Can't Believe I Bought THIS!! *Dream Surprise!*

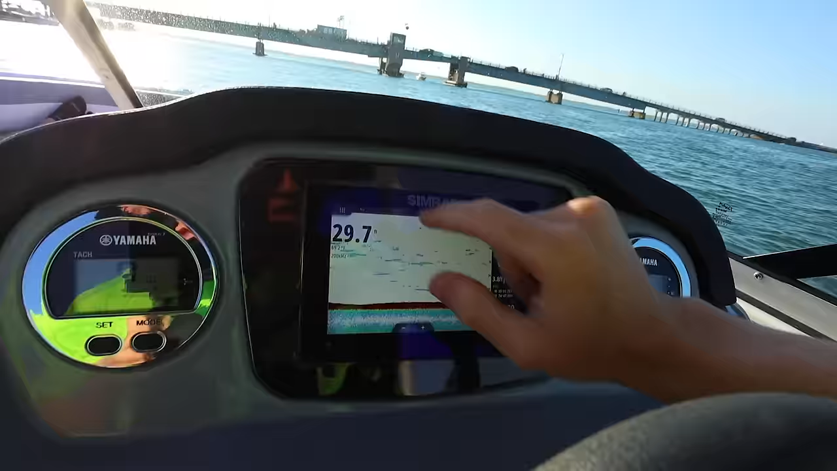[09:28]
and then you can see this is the fish finder so you can see
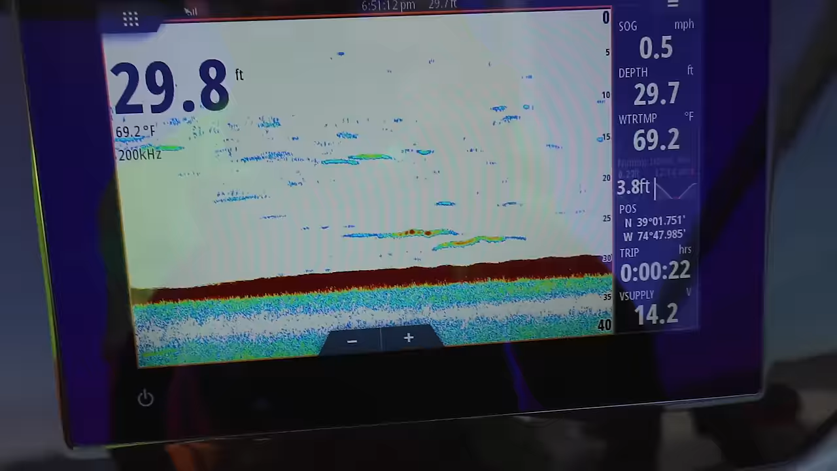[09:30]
On screen: water 69.2°F
if there's anything big underneath the water
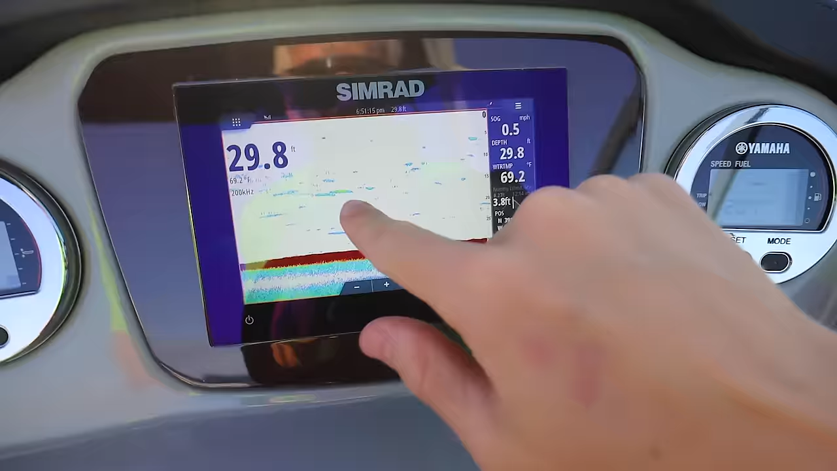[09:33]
On screen: depth 29.8 ft, water 69.2°F, speed 0.5 mph
right now i'm not seeing any like crazy fish i don't think any of this is fish
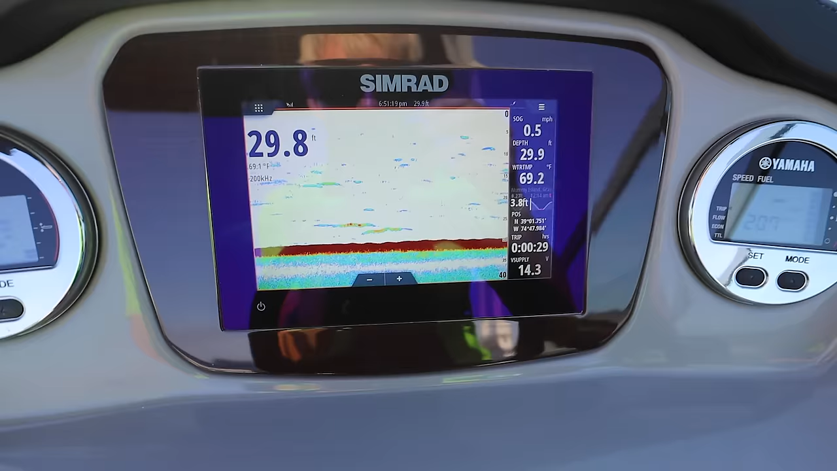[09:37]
On screen: speed 0.5 mph
but if like a shark or something swam under we would definitely see it on the screen so that's kind of cool and
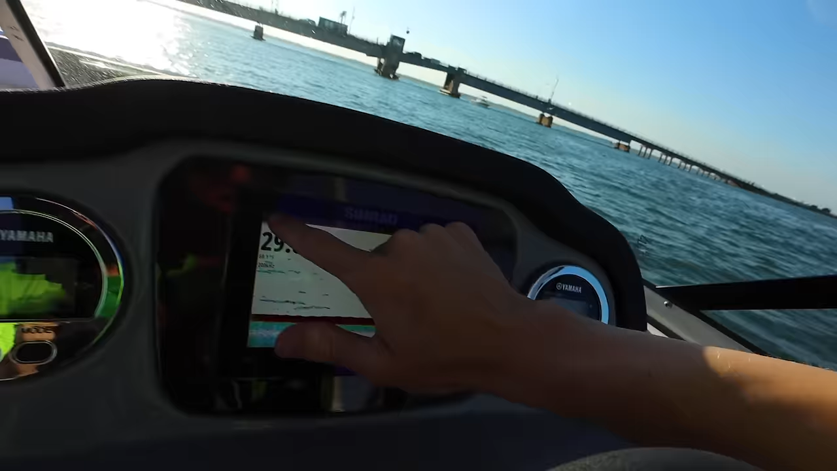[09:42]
there's just so many more settings on this i'm gonna have to play with this thing this is where i'm gonna be because i'm gonna be driving but